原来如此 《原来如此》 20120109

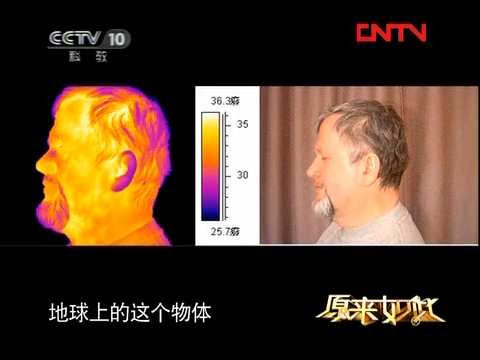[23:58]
这个地球上的这个物体啊，只要高于这个绝对零度，就是-273度以上，它都会发出红外线。
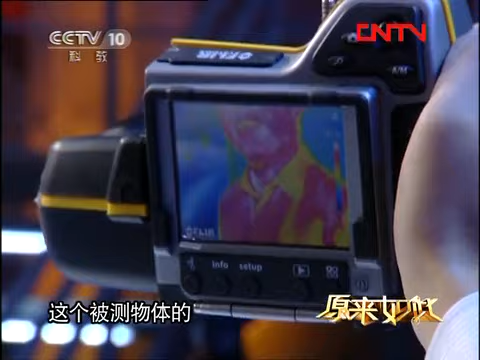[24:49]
这个被测物体的任何一点的温度场都在我这个显示 LCD 上显示出来了，无处可藏。